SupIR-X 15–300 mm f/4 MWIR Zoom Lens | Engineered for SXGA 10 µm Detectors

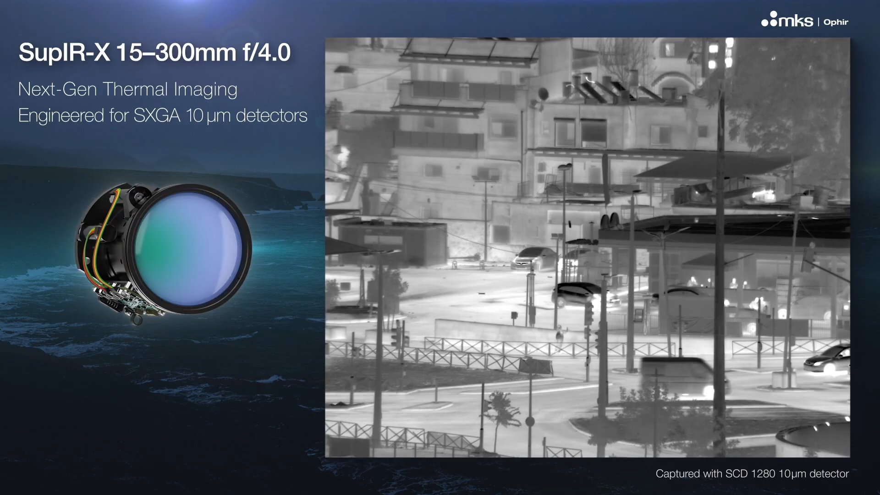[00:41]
It consistently delivers high quality imagery and clear thermal perception,
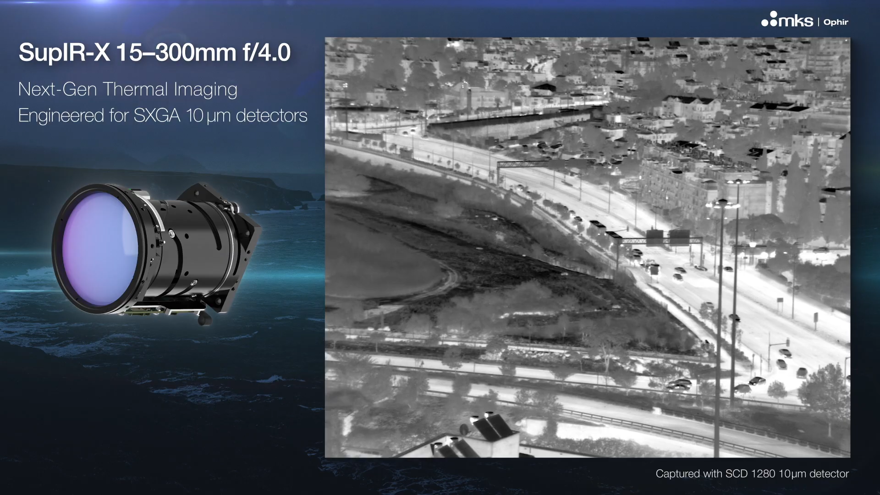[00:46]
even in challenging low background environments and diverse thermal conditions.
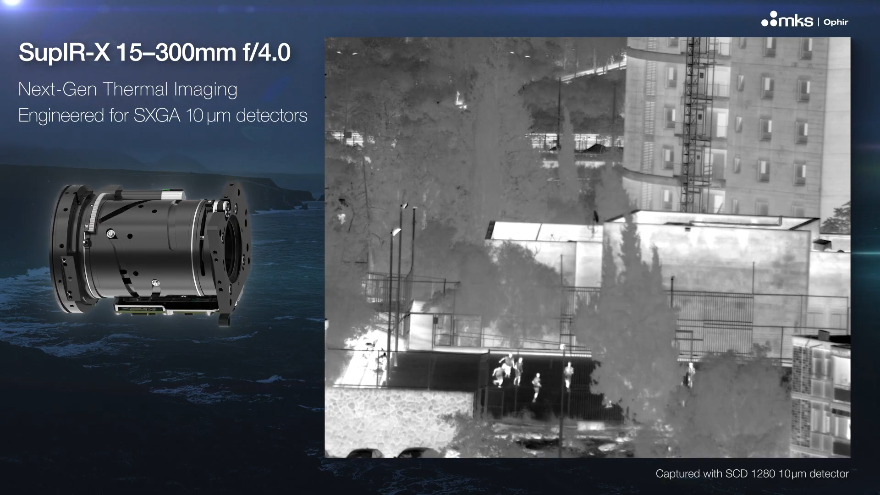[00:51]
Fully compatible with our optical extenders,